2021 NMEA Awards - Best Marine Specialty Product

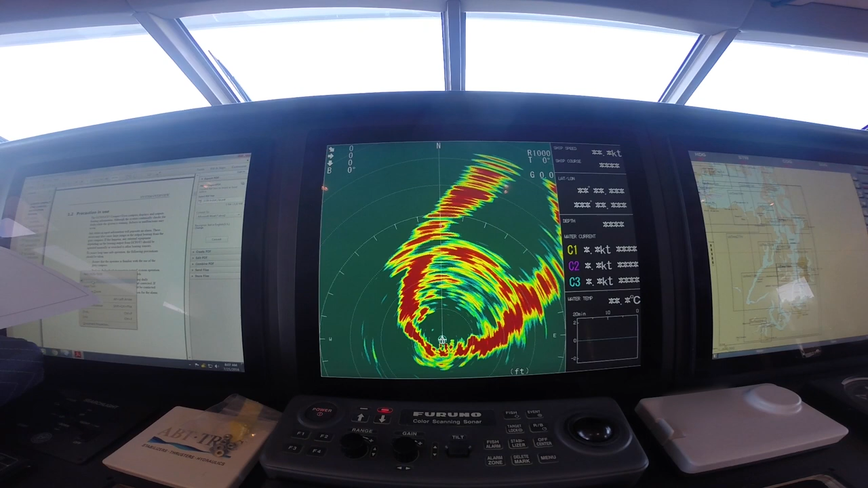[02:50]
And then when we've got the proper navigation inputs there what we're able to do is we're able to use that target lock and then we can automatically train and tilt the center of the sonar to stay on that big target game fish.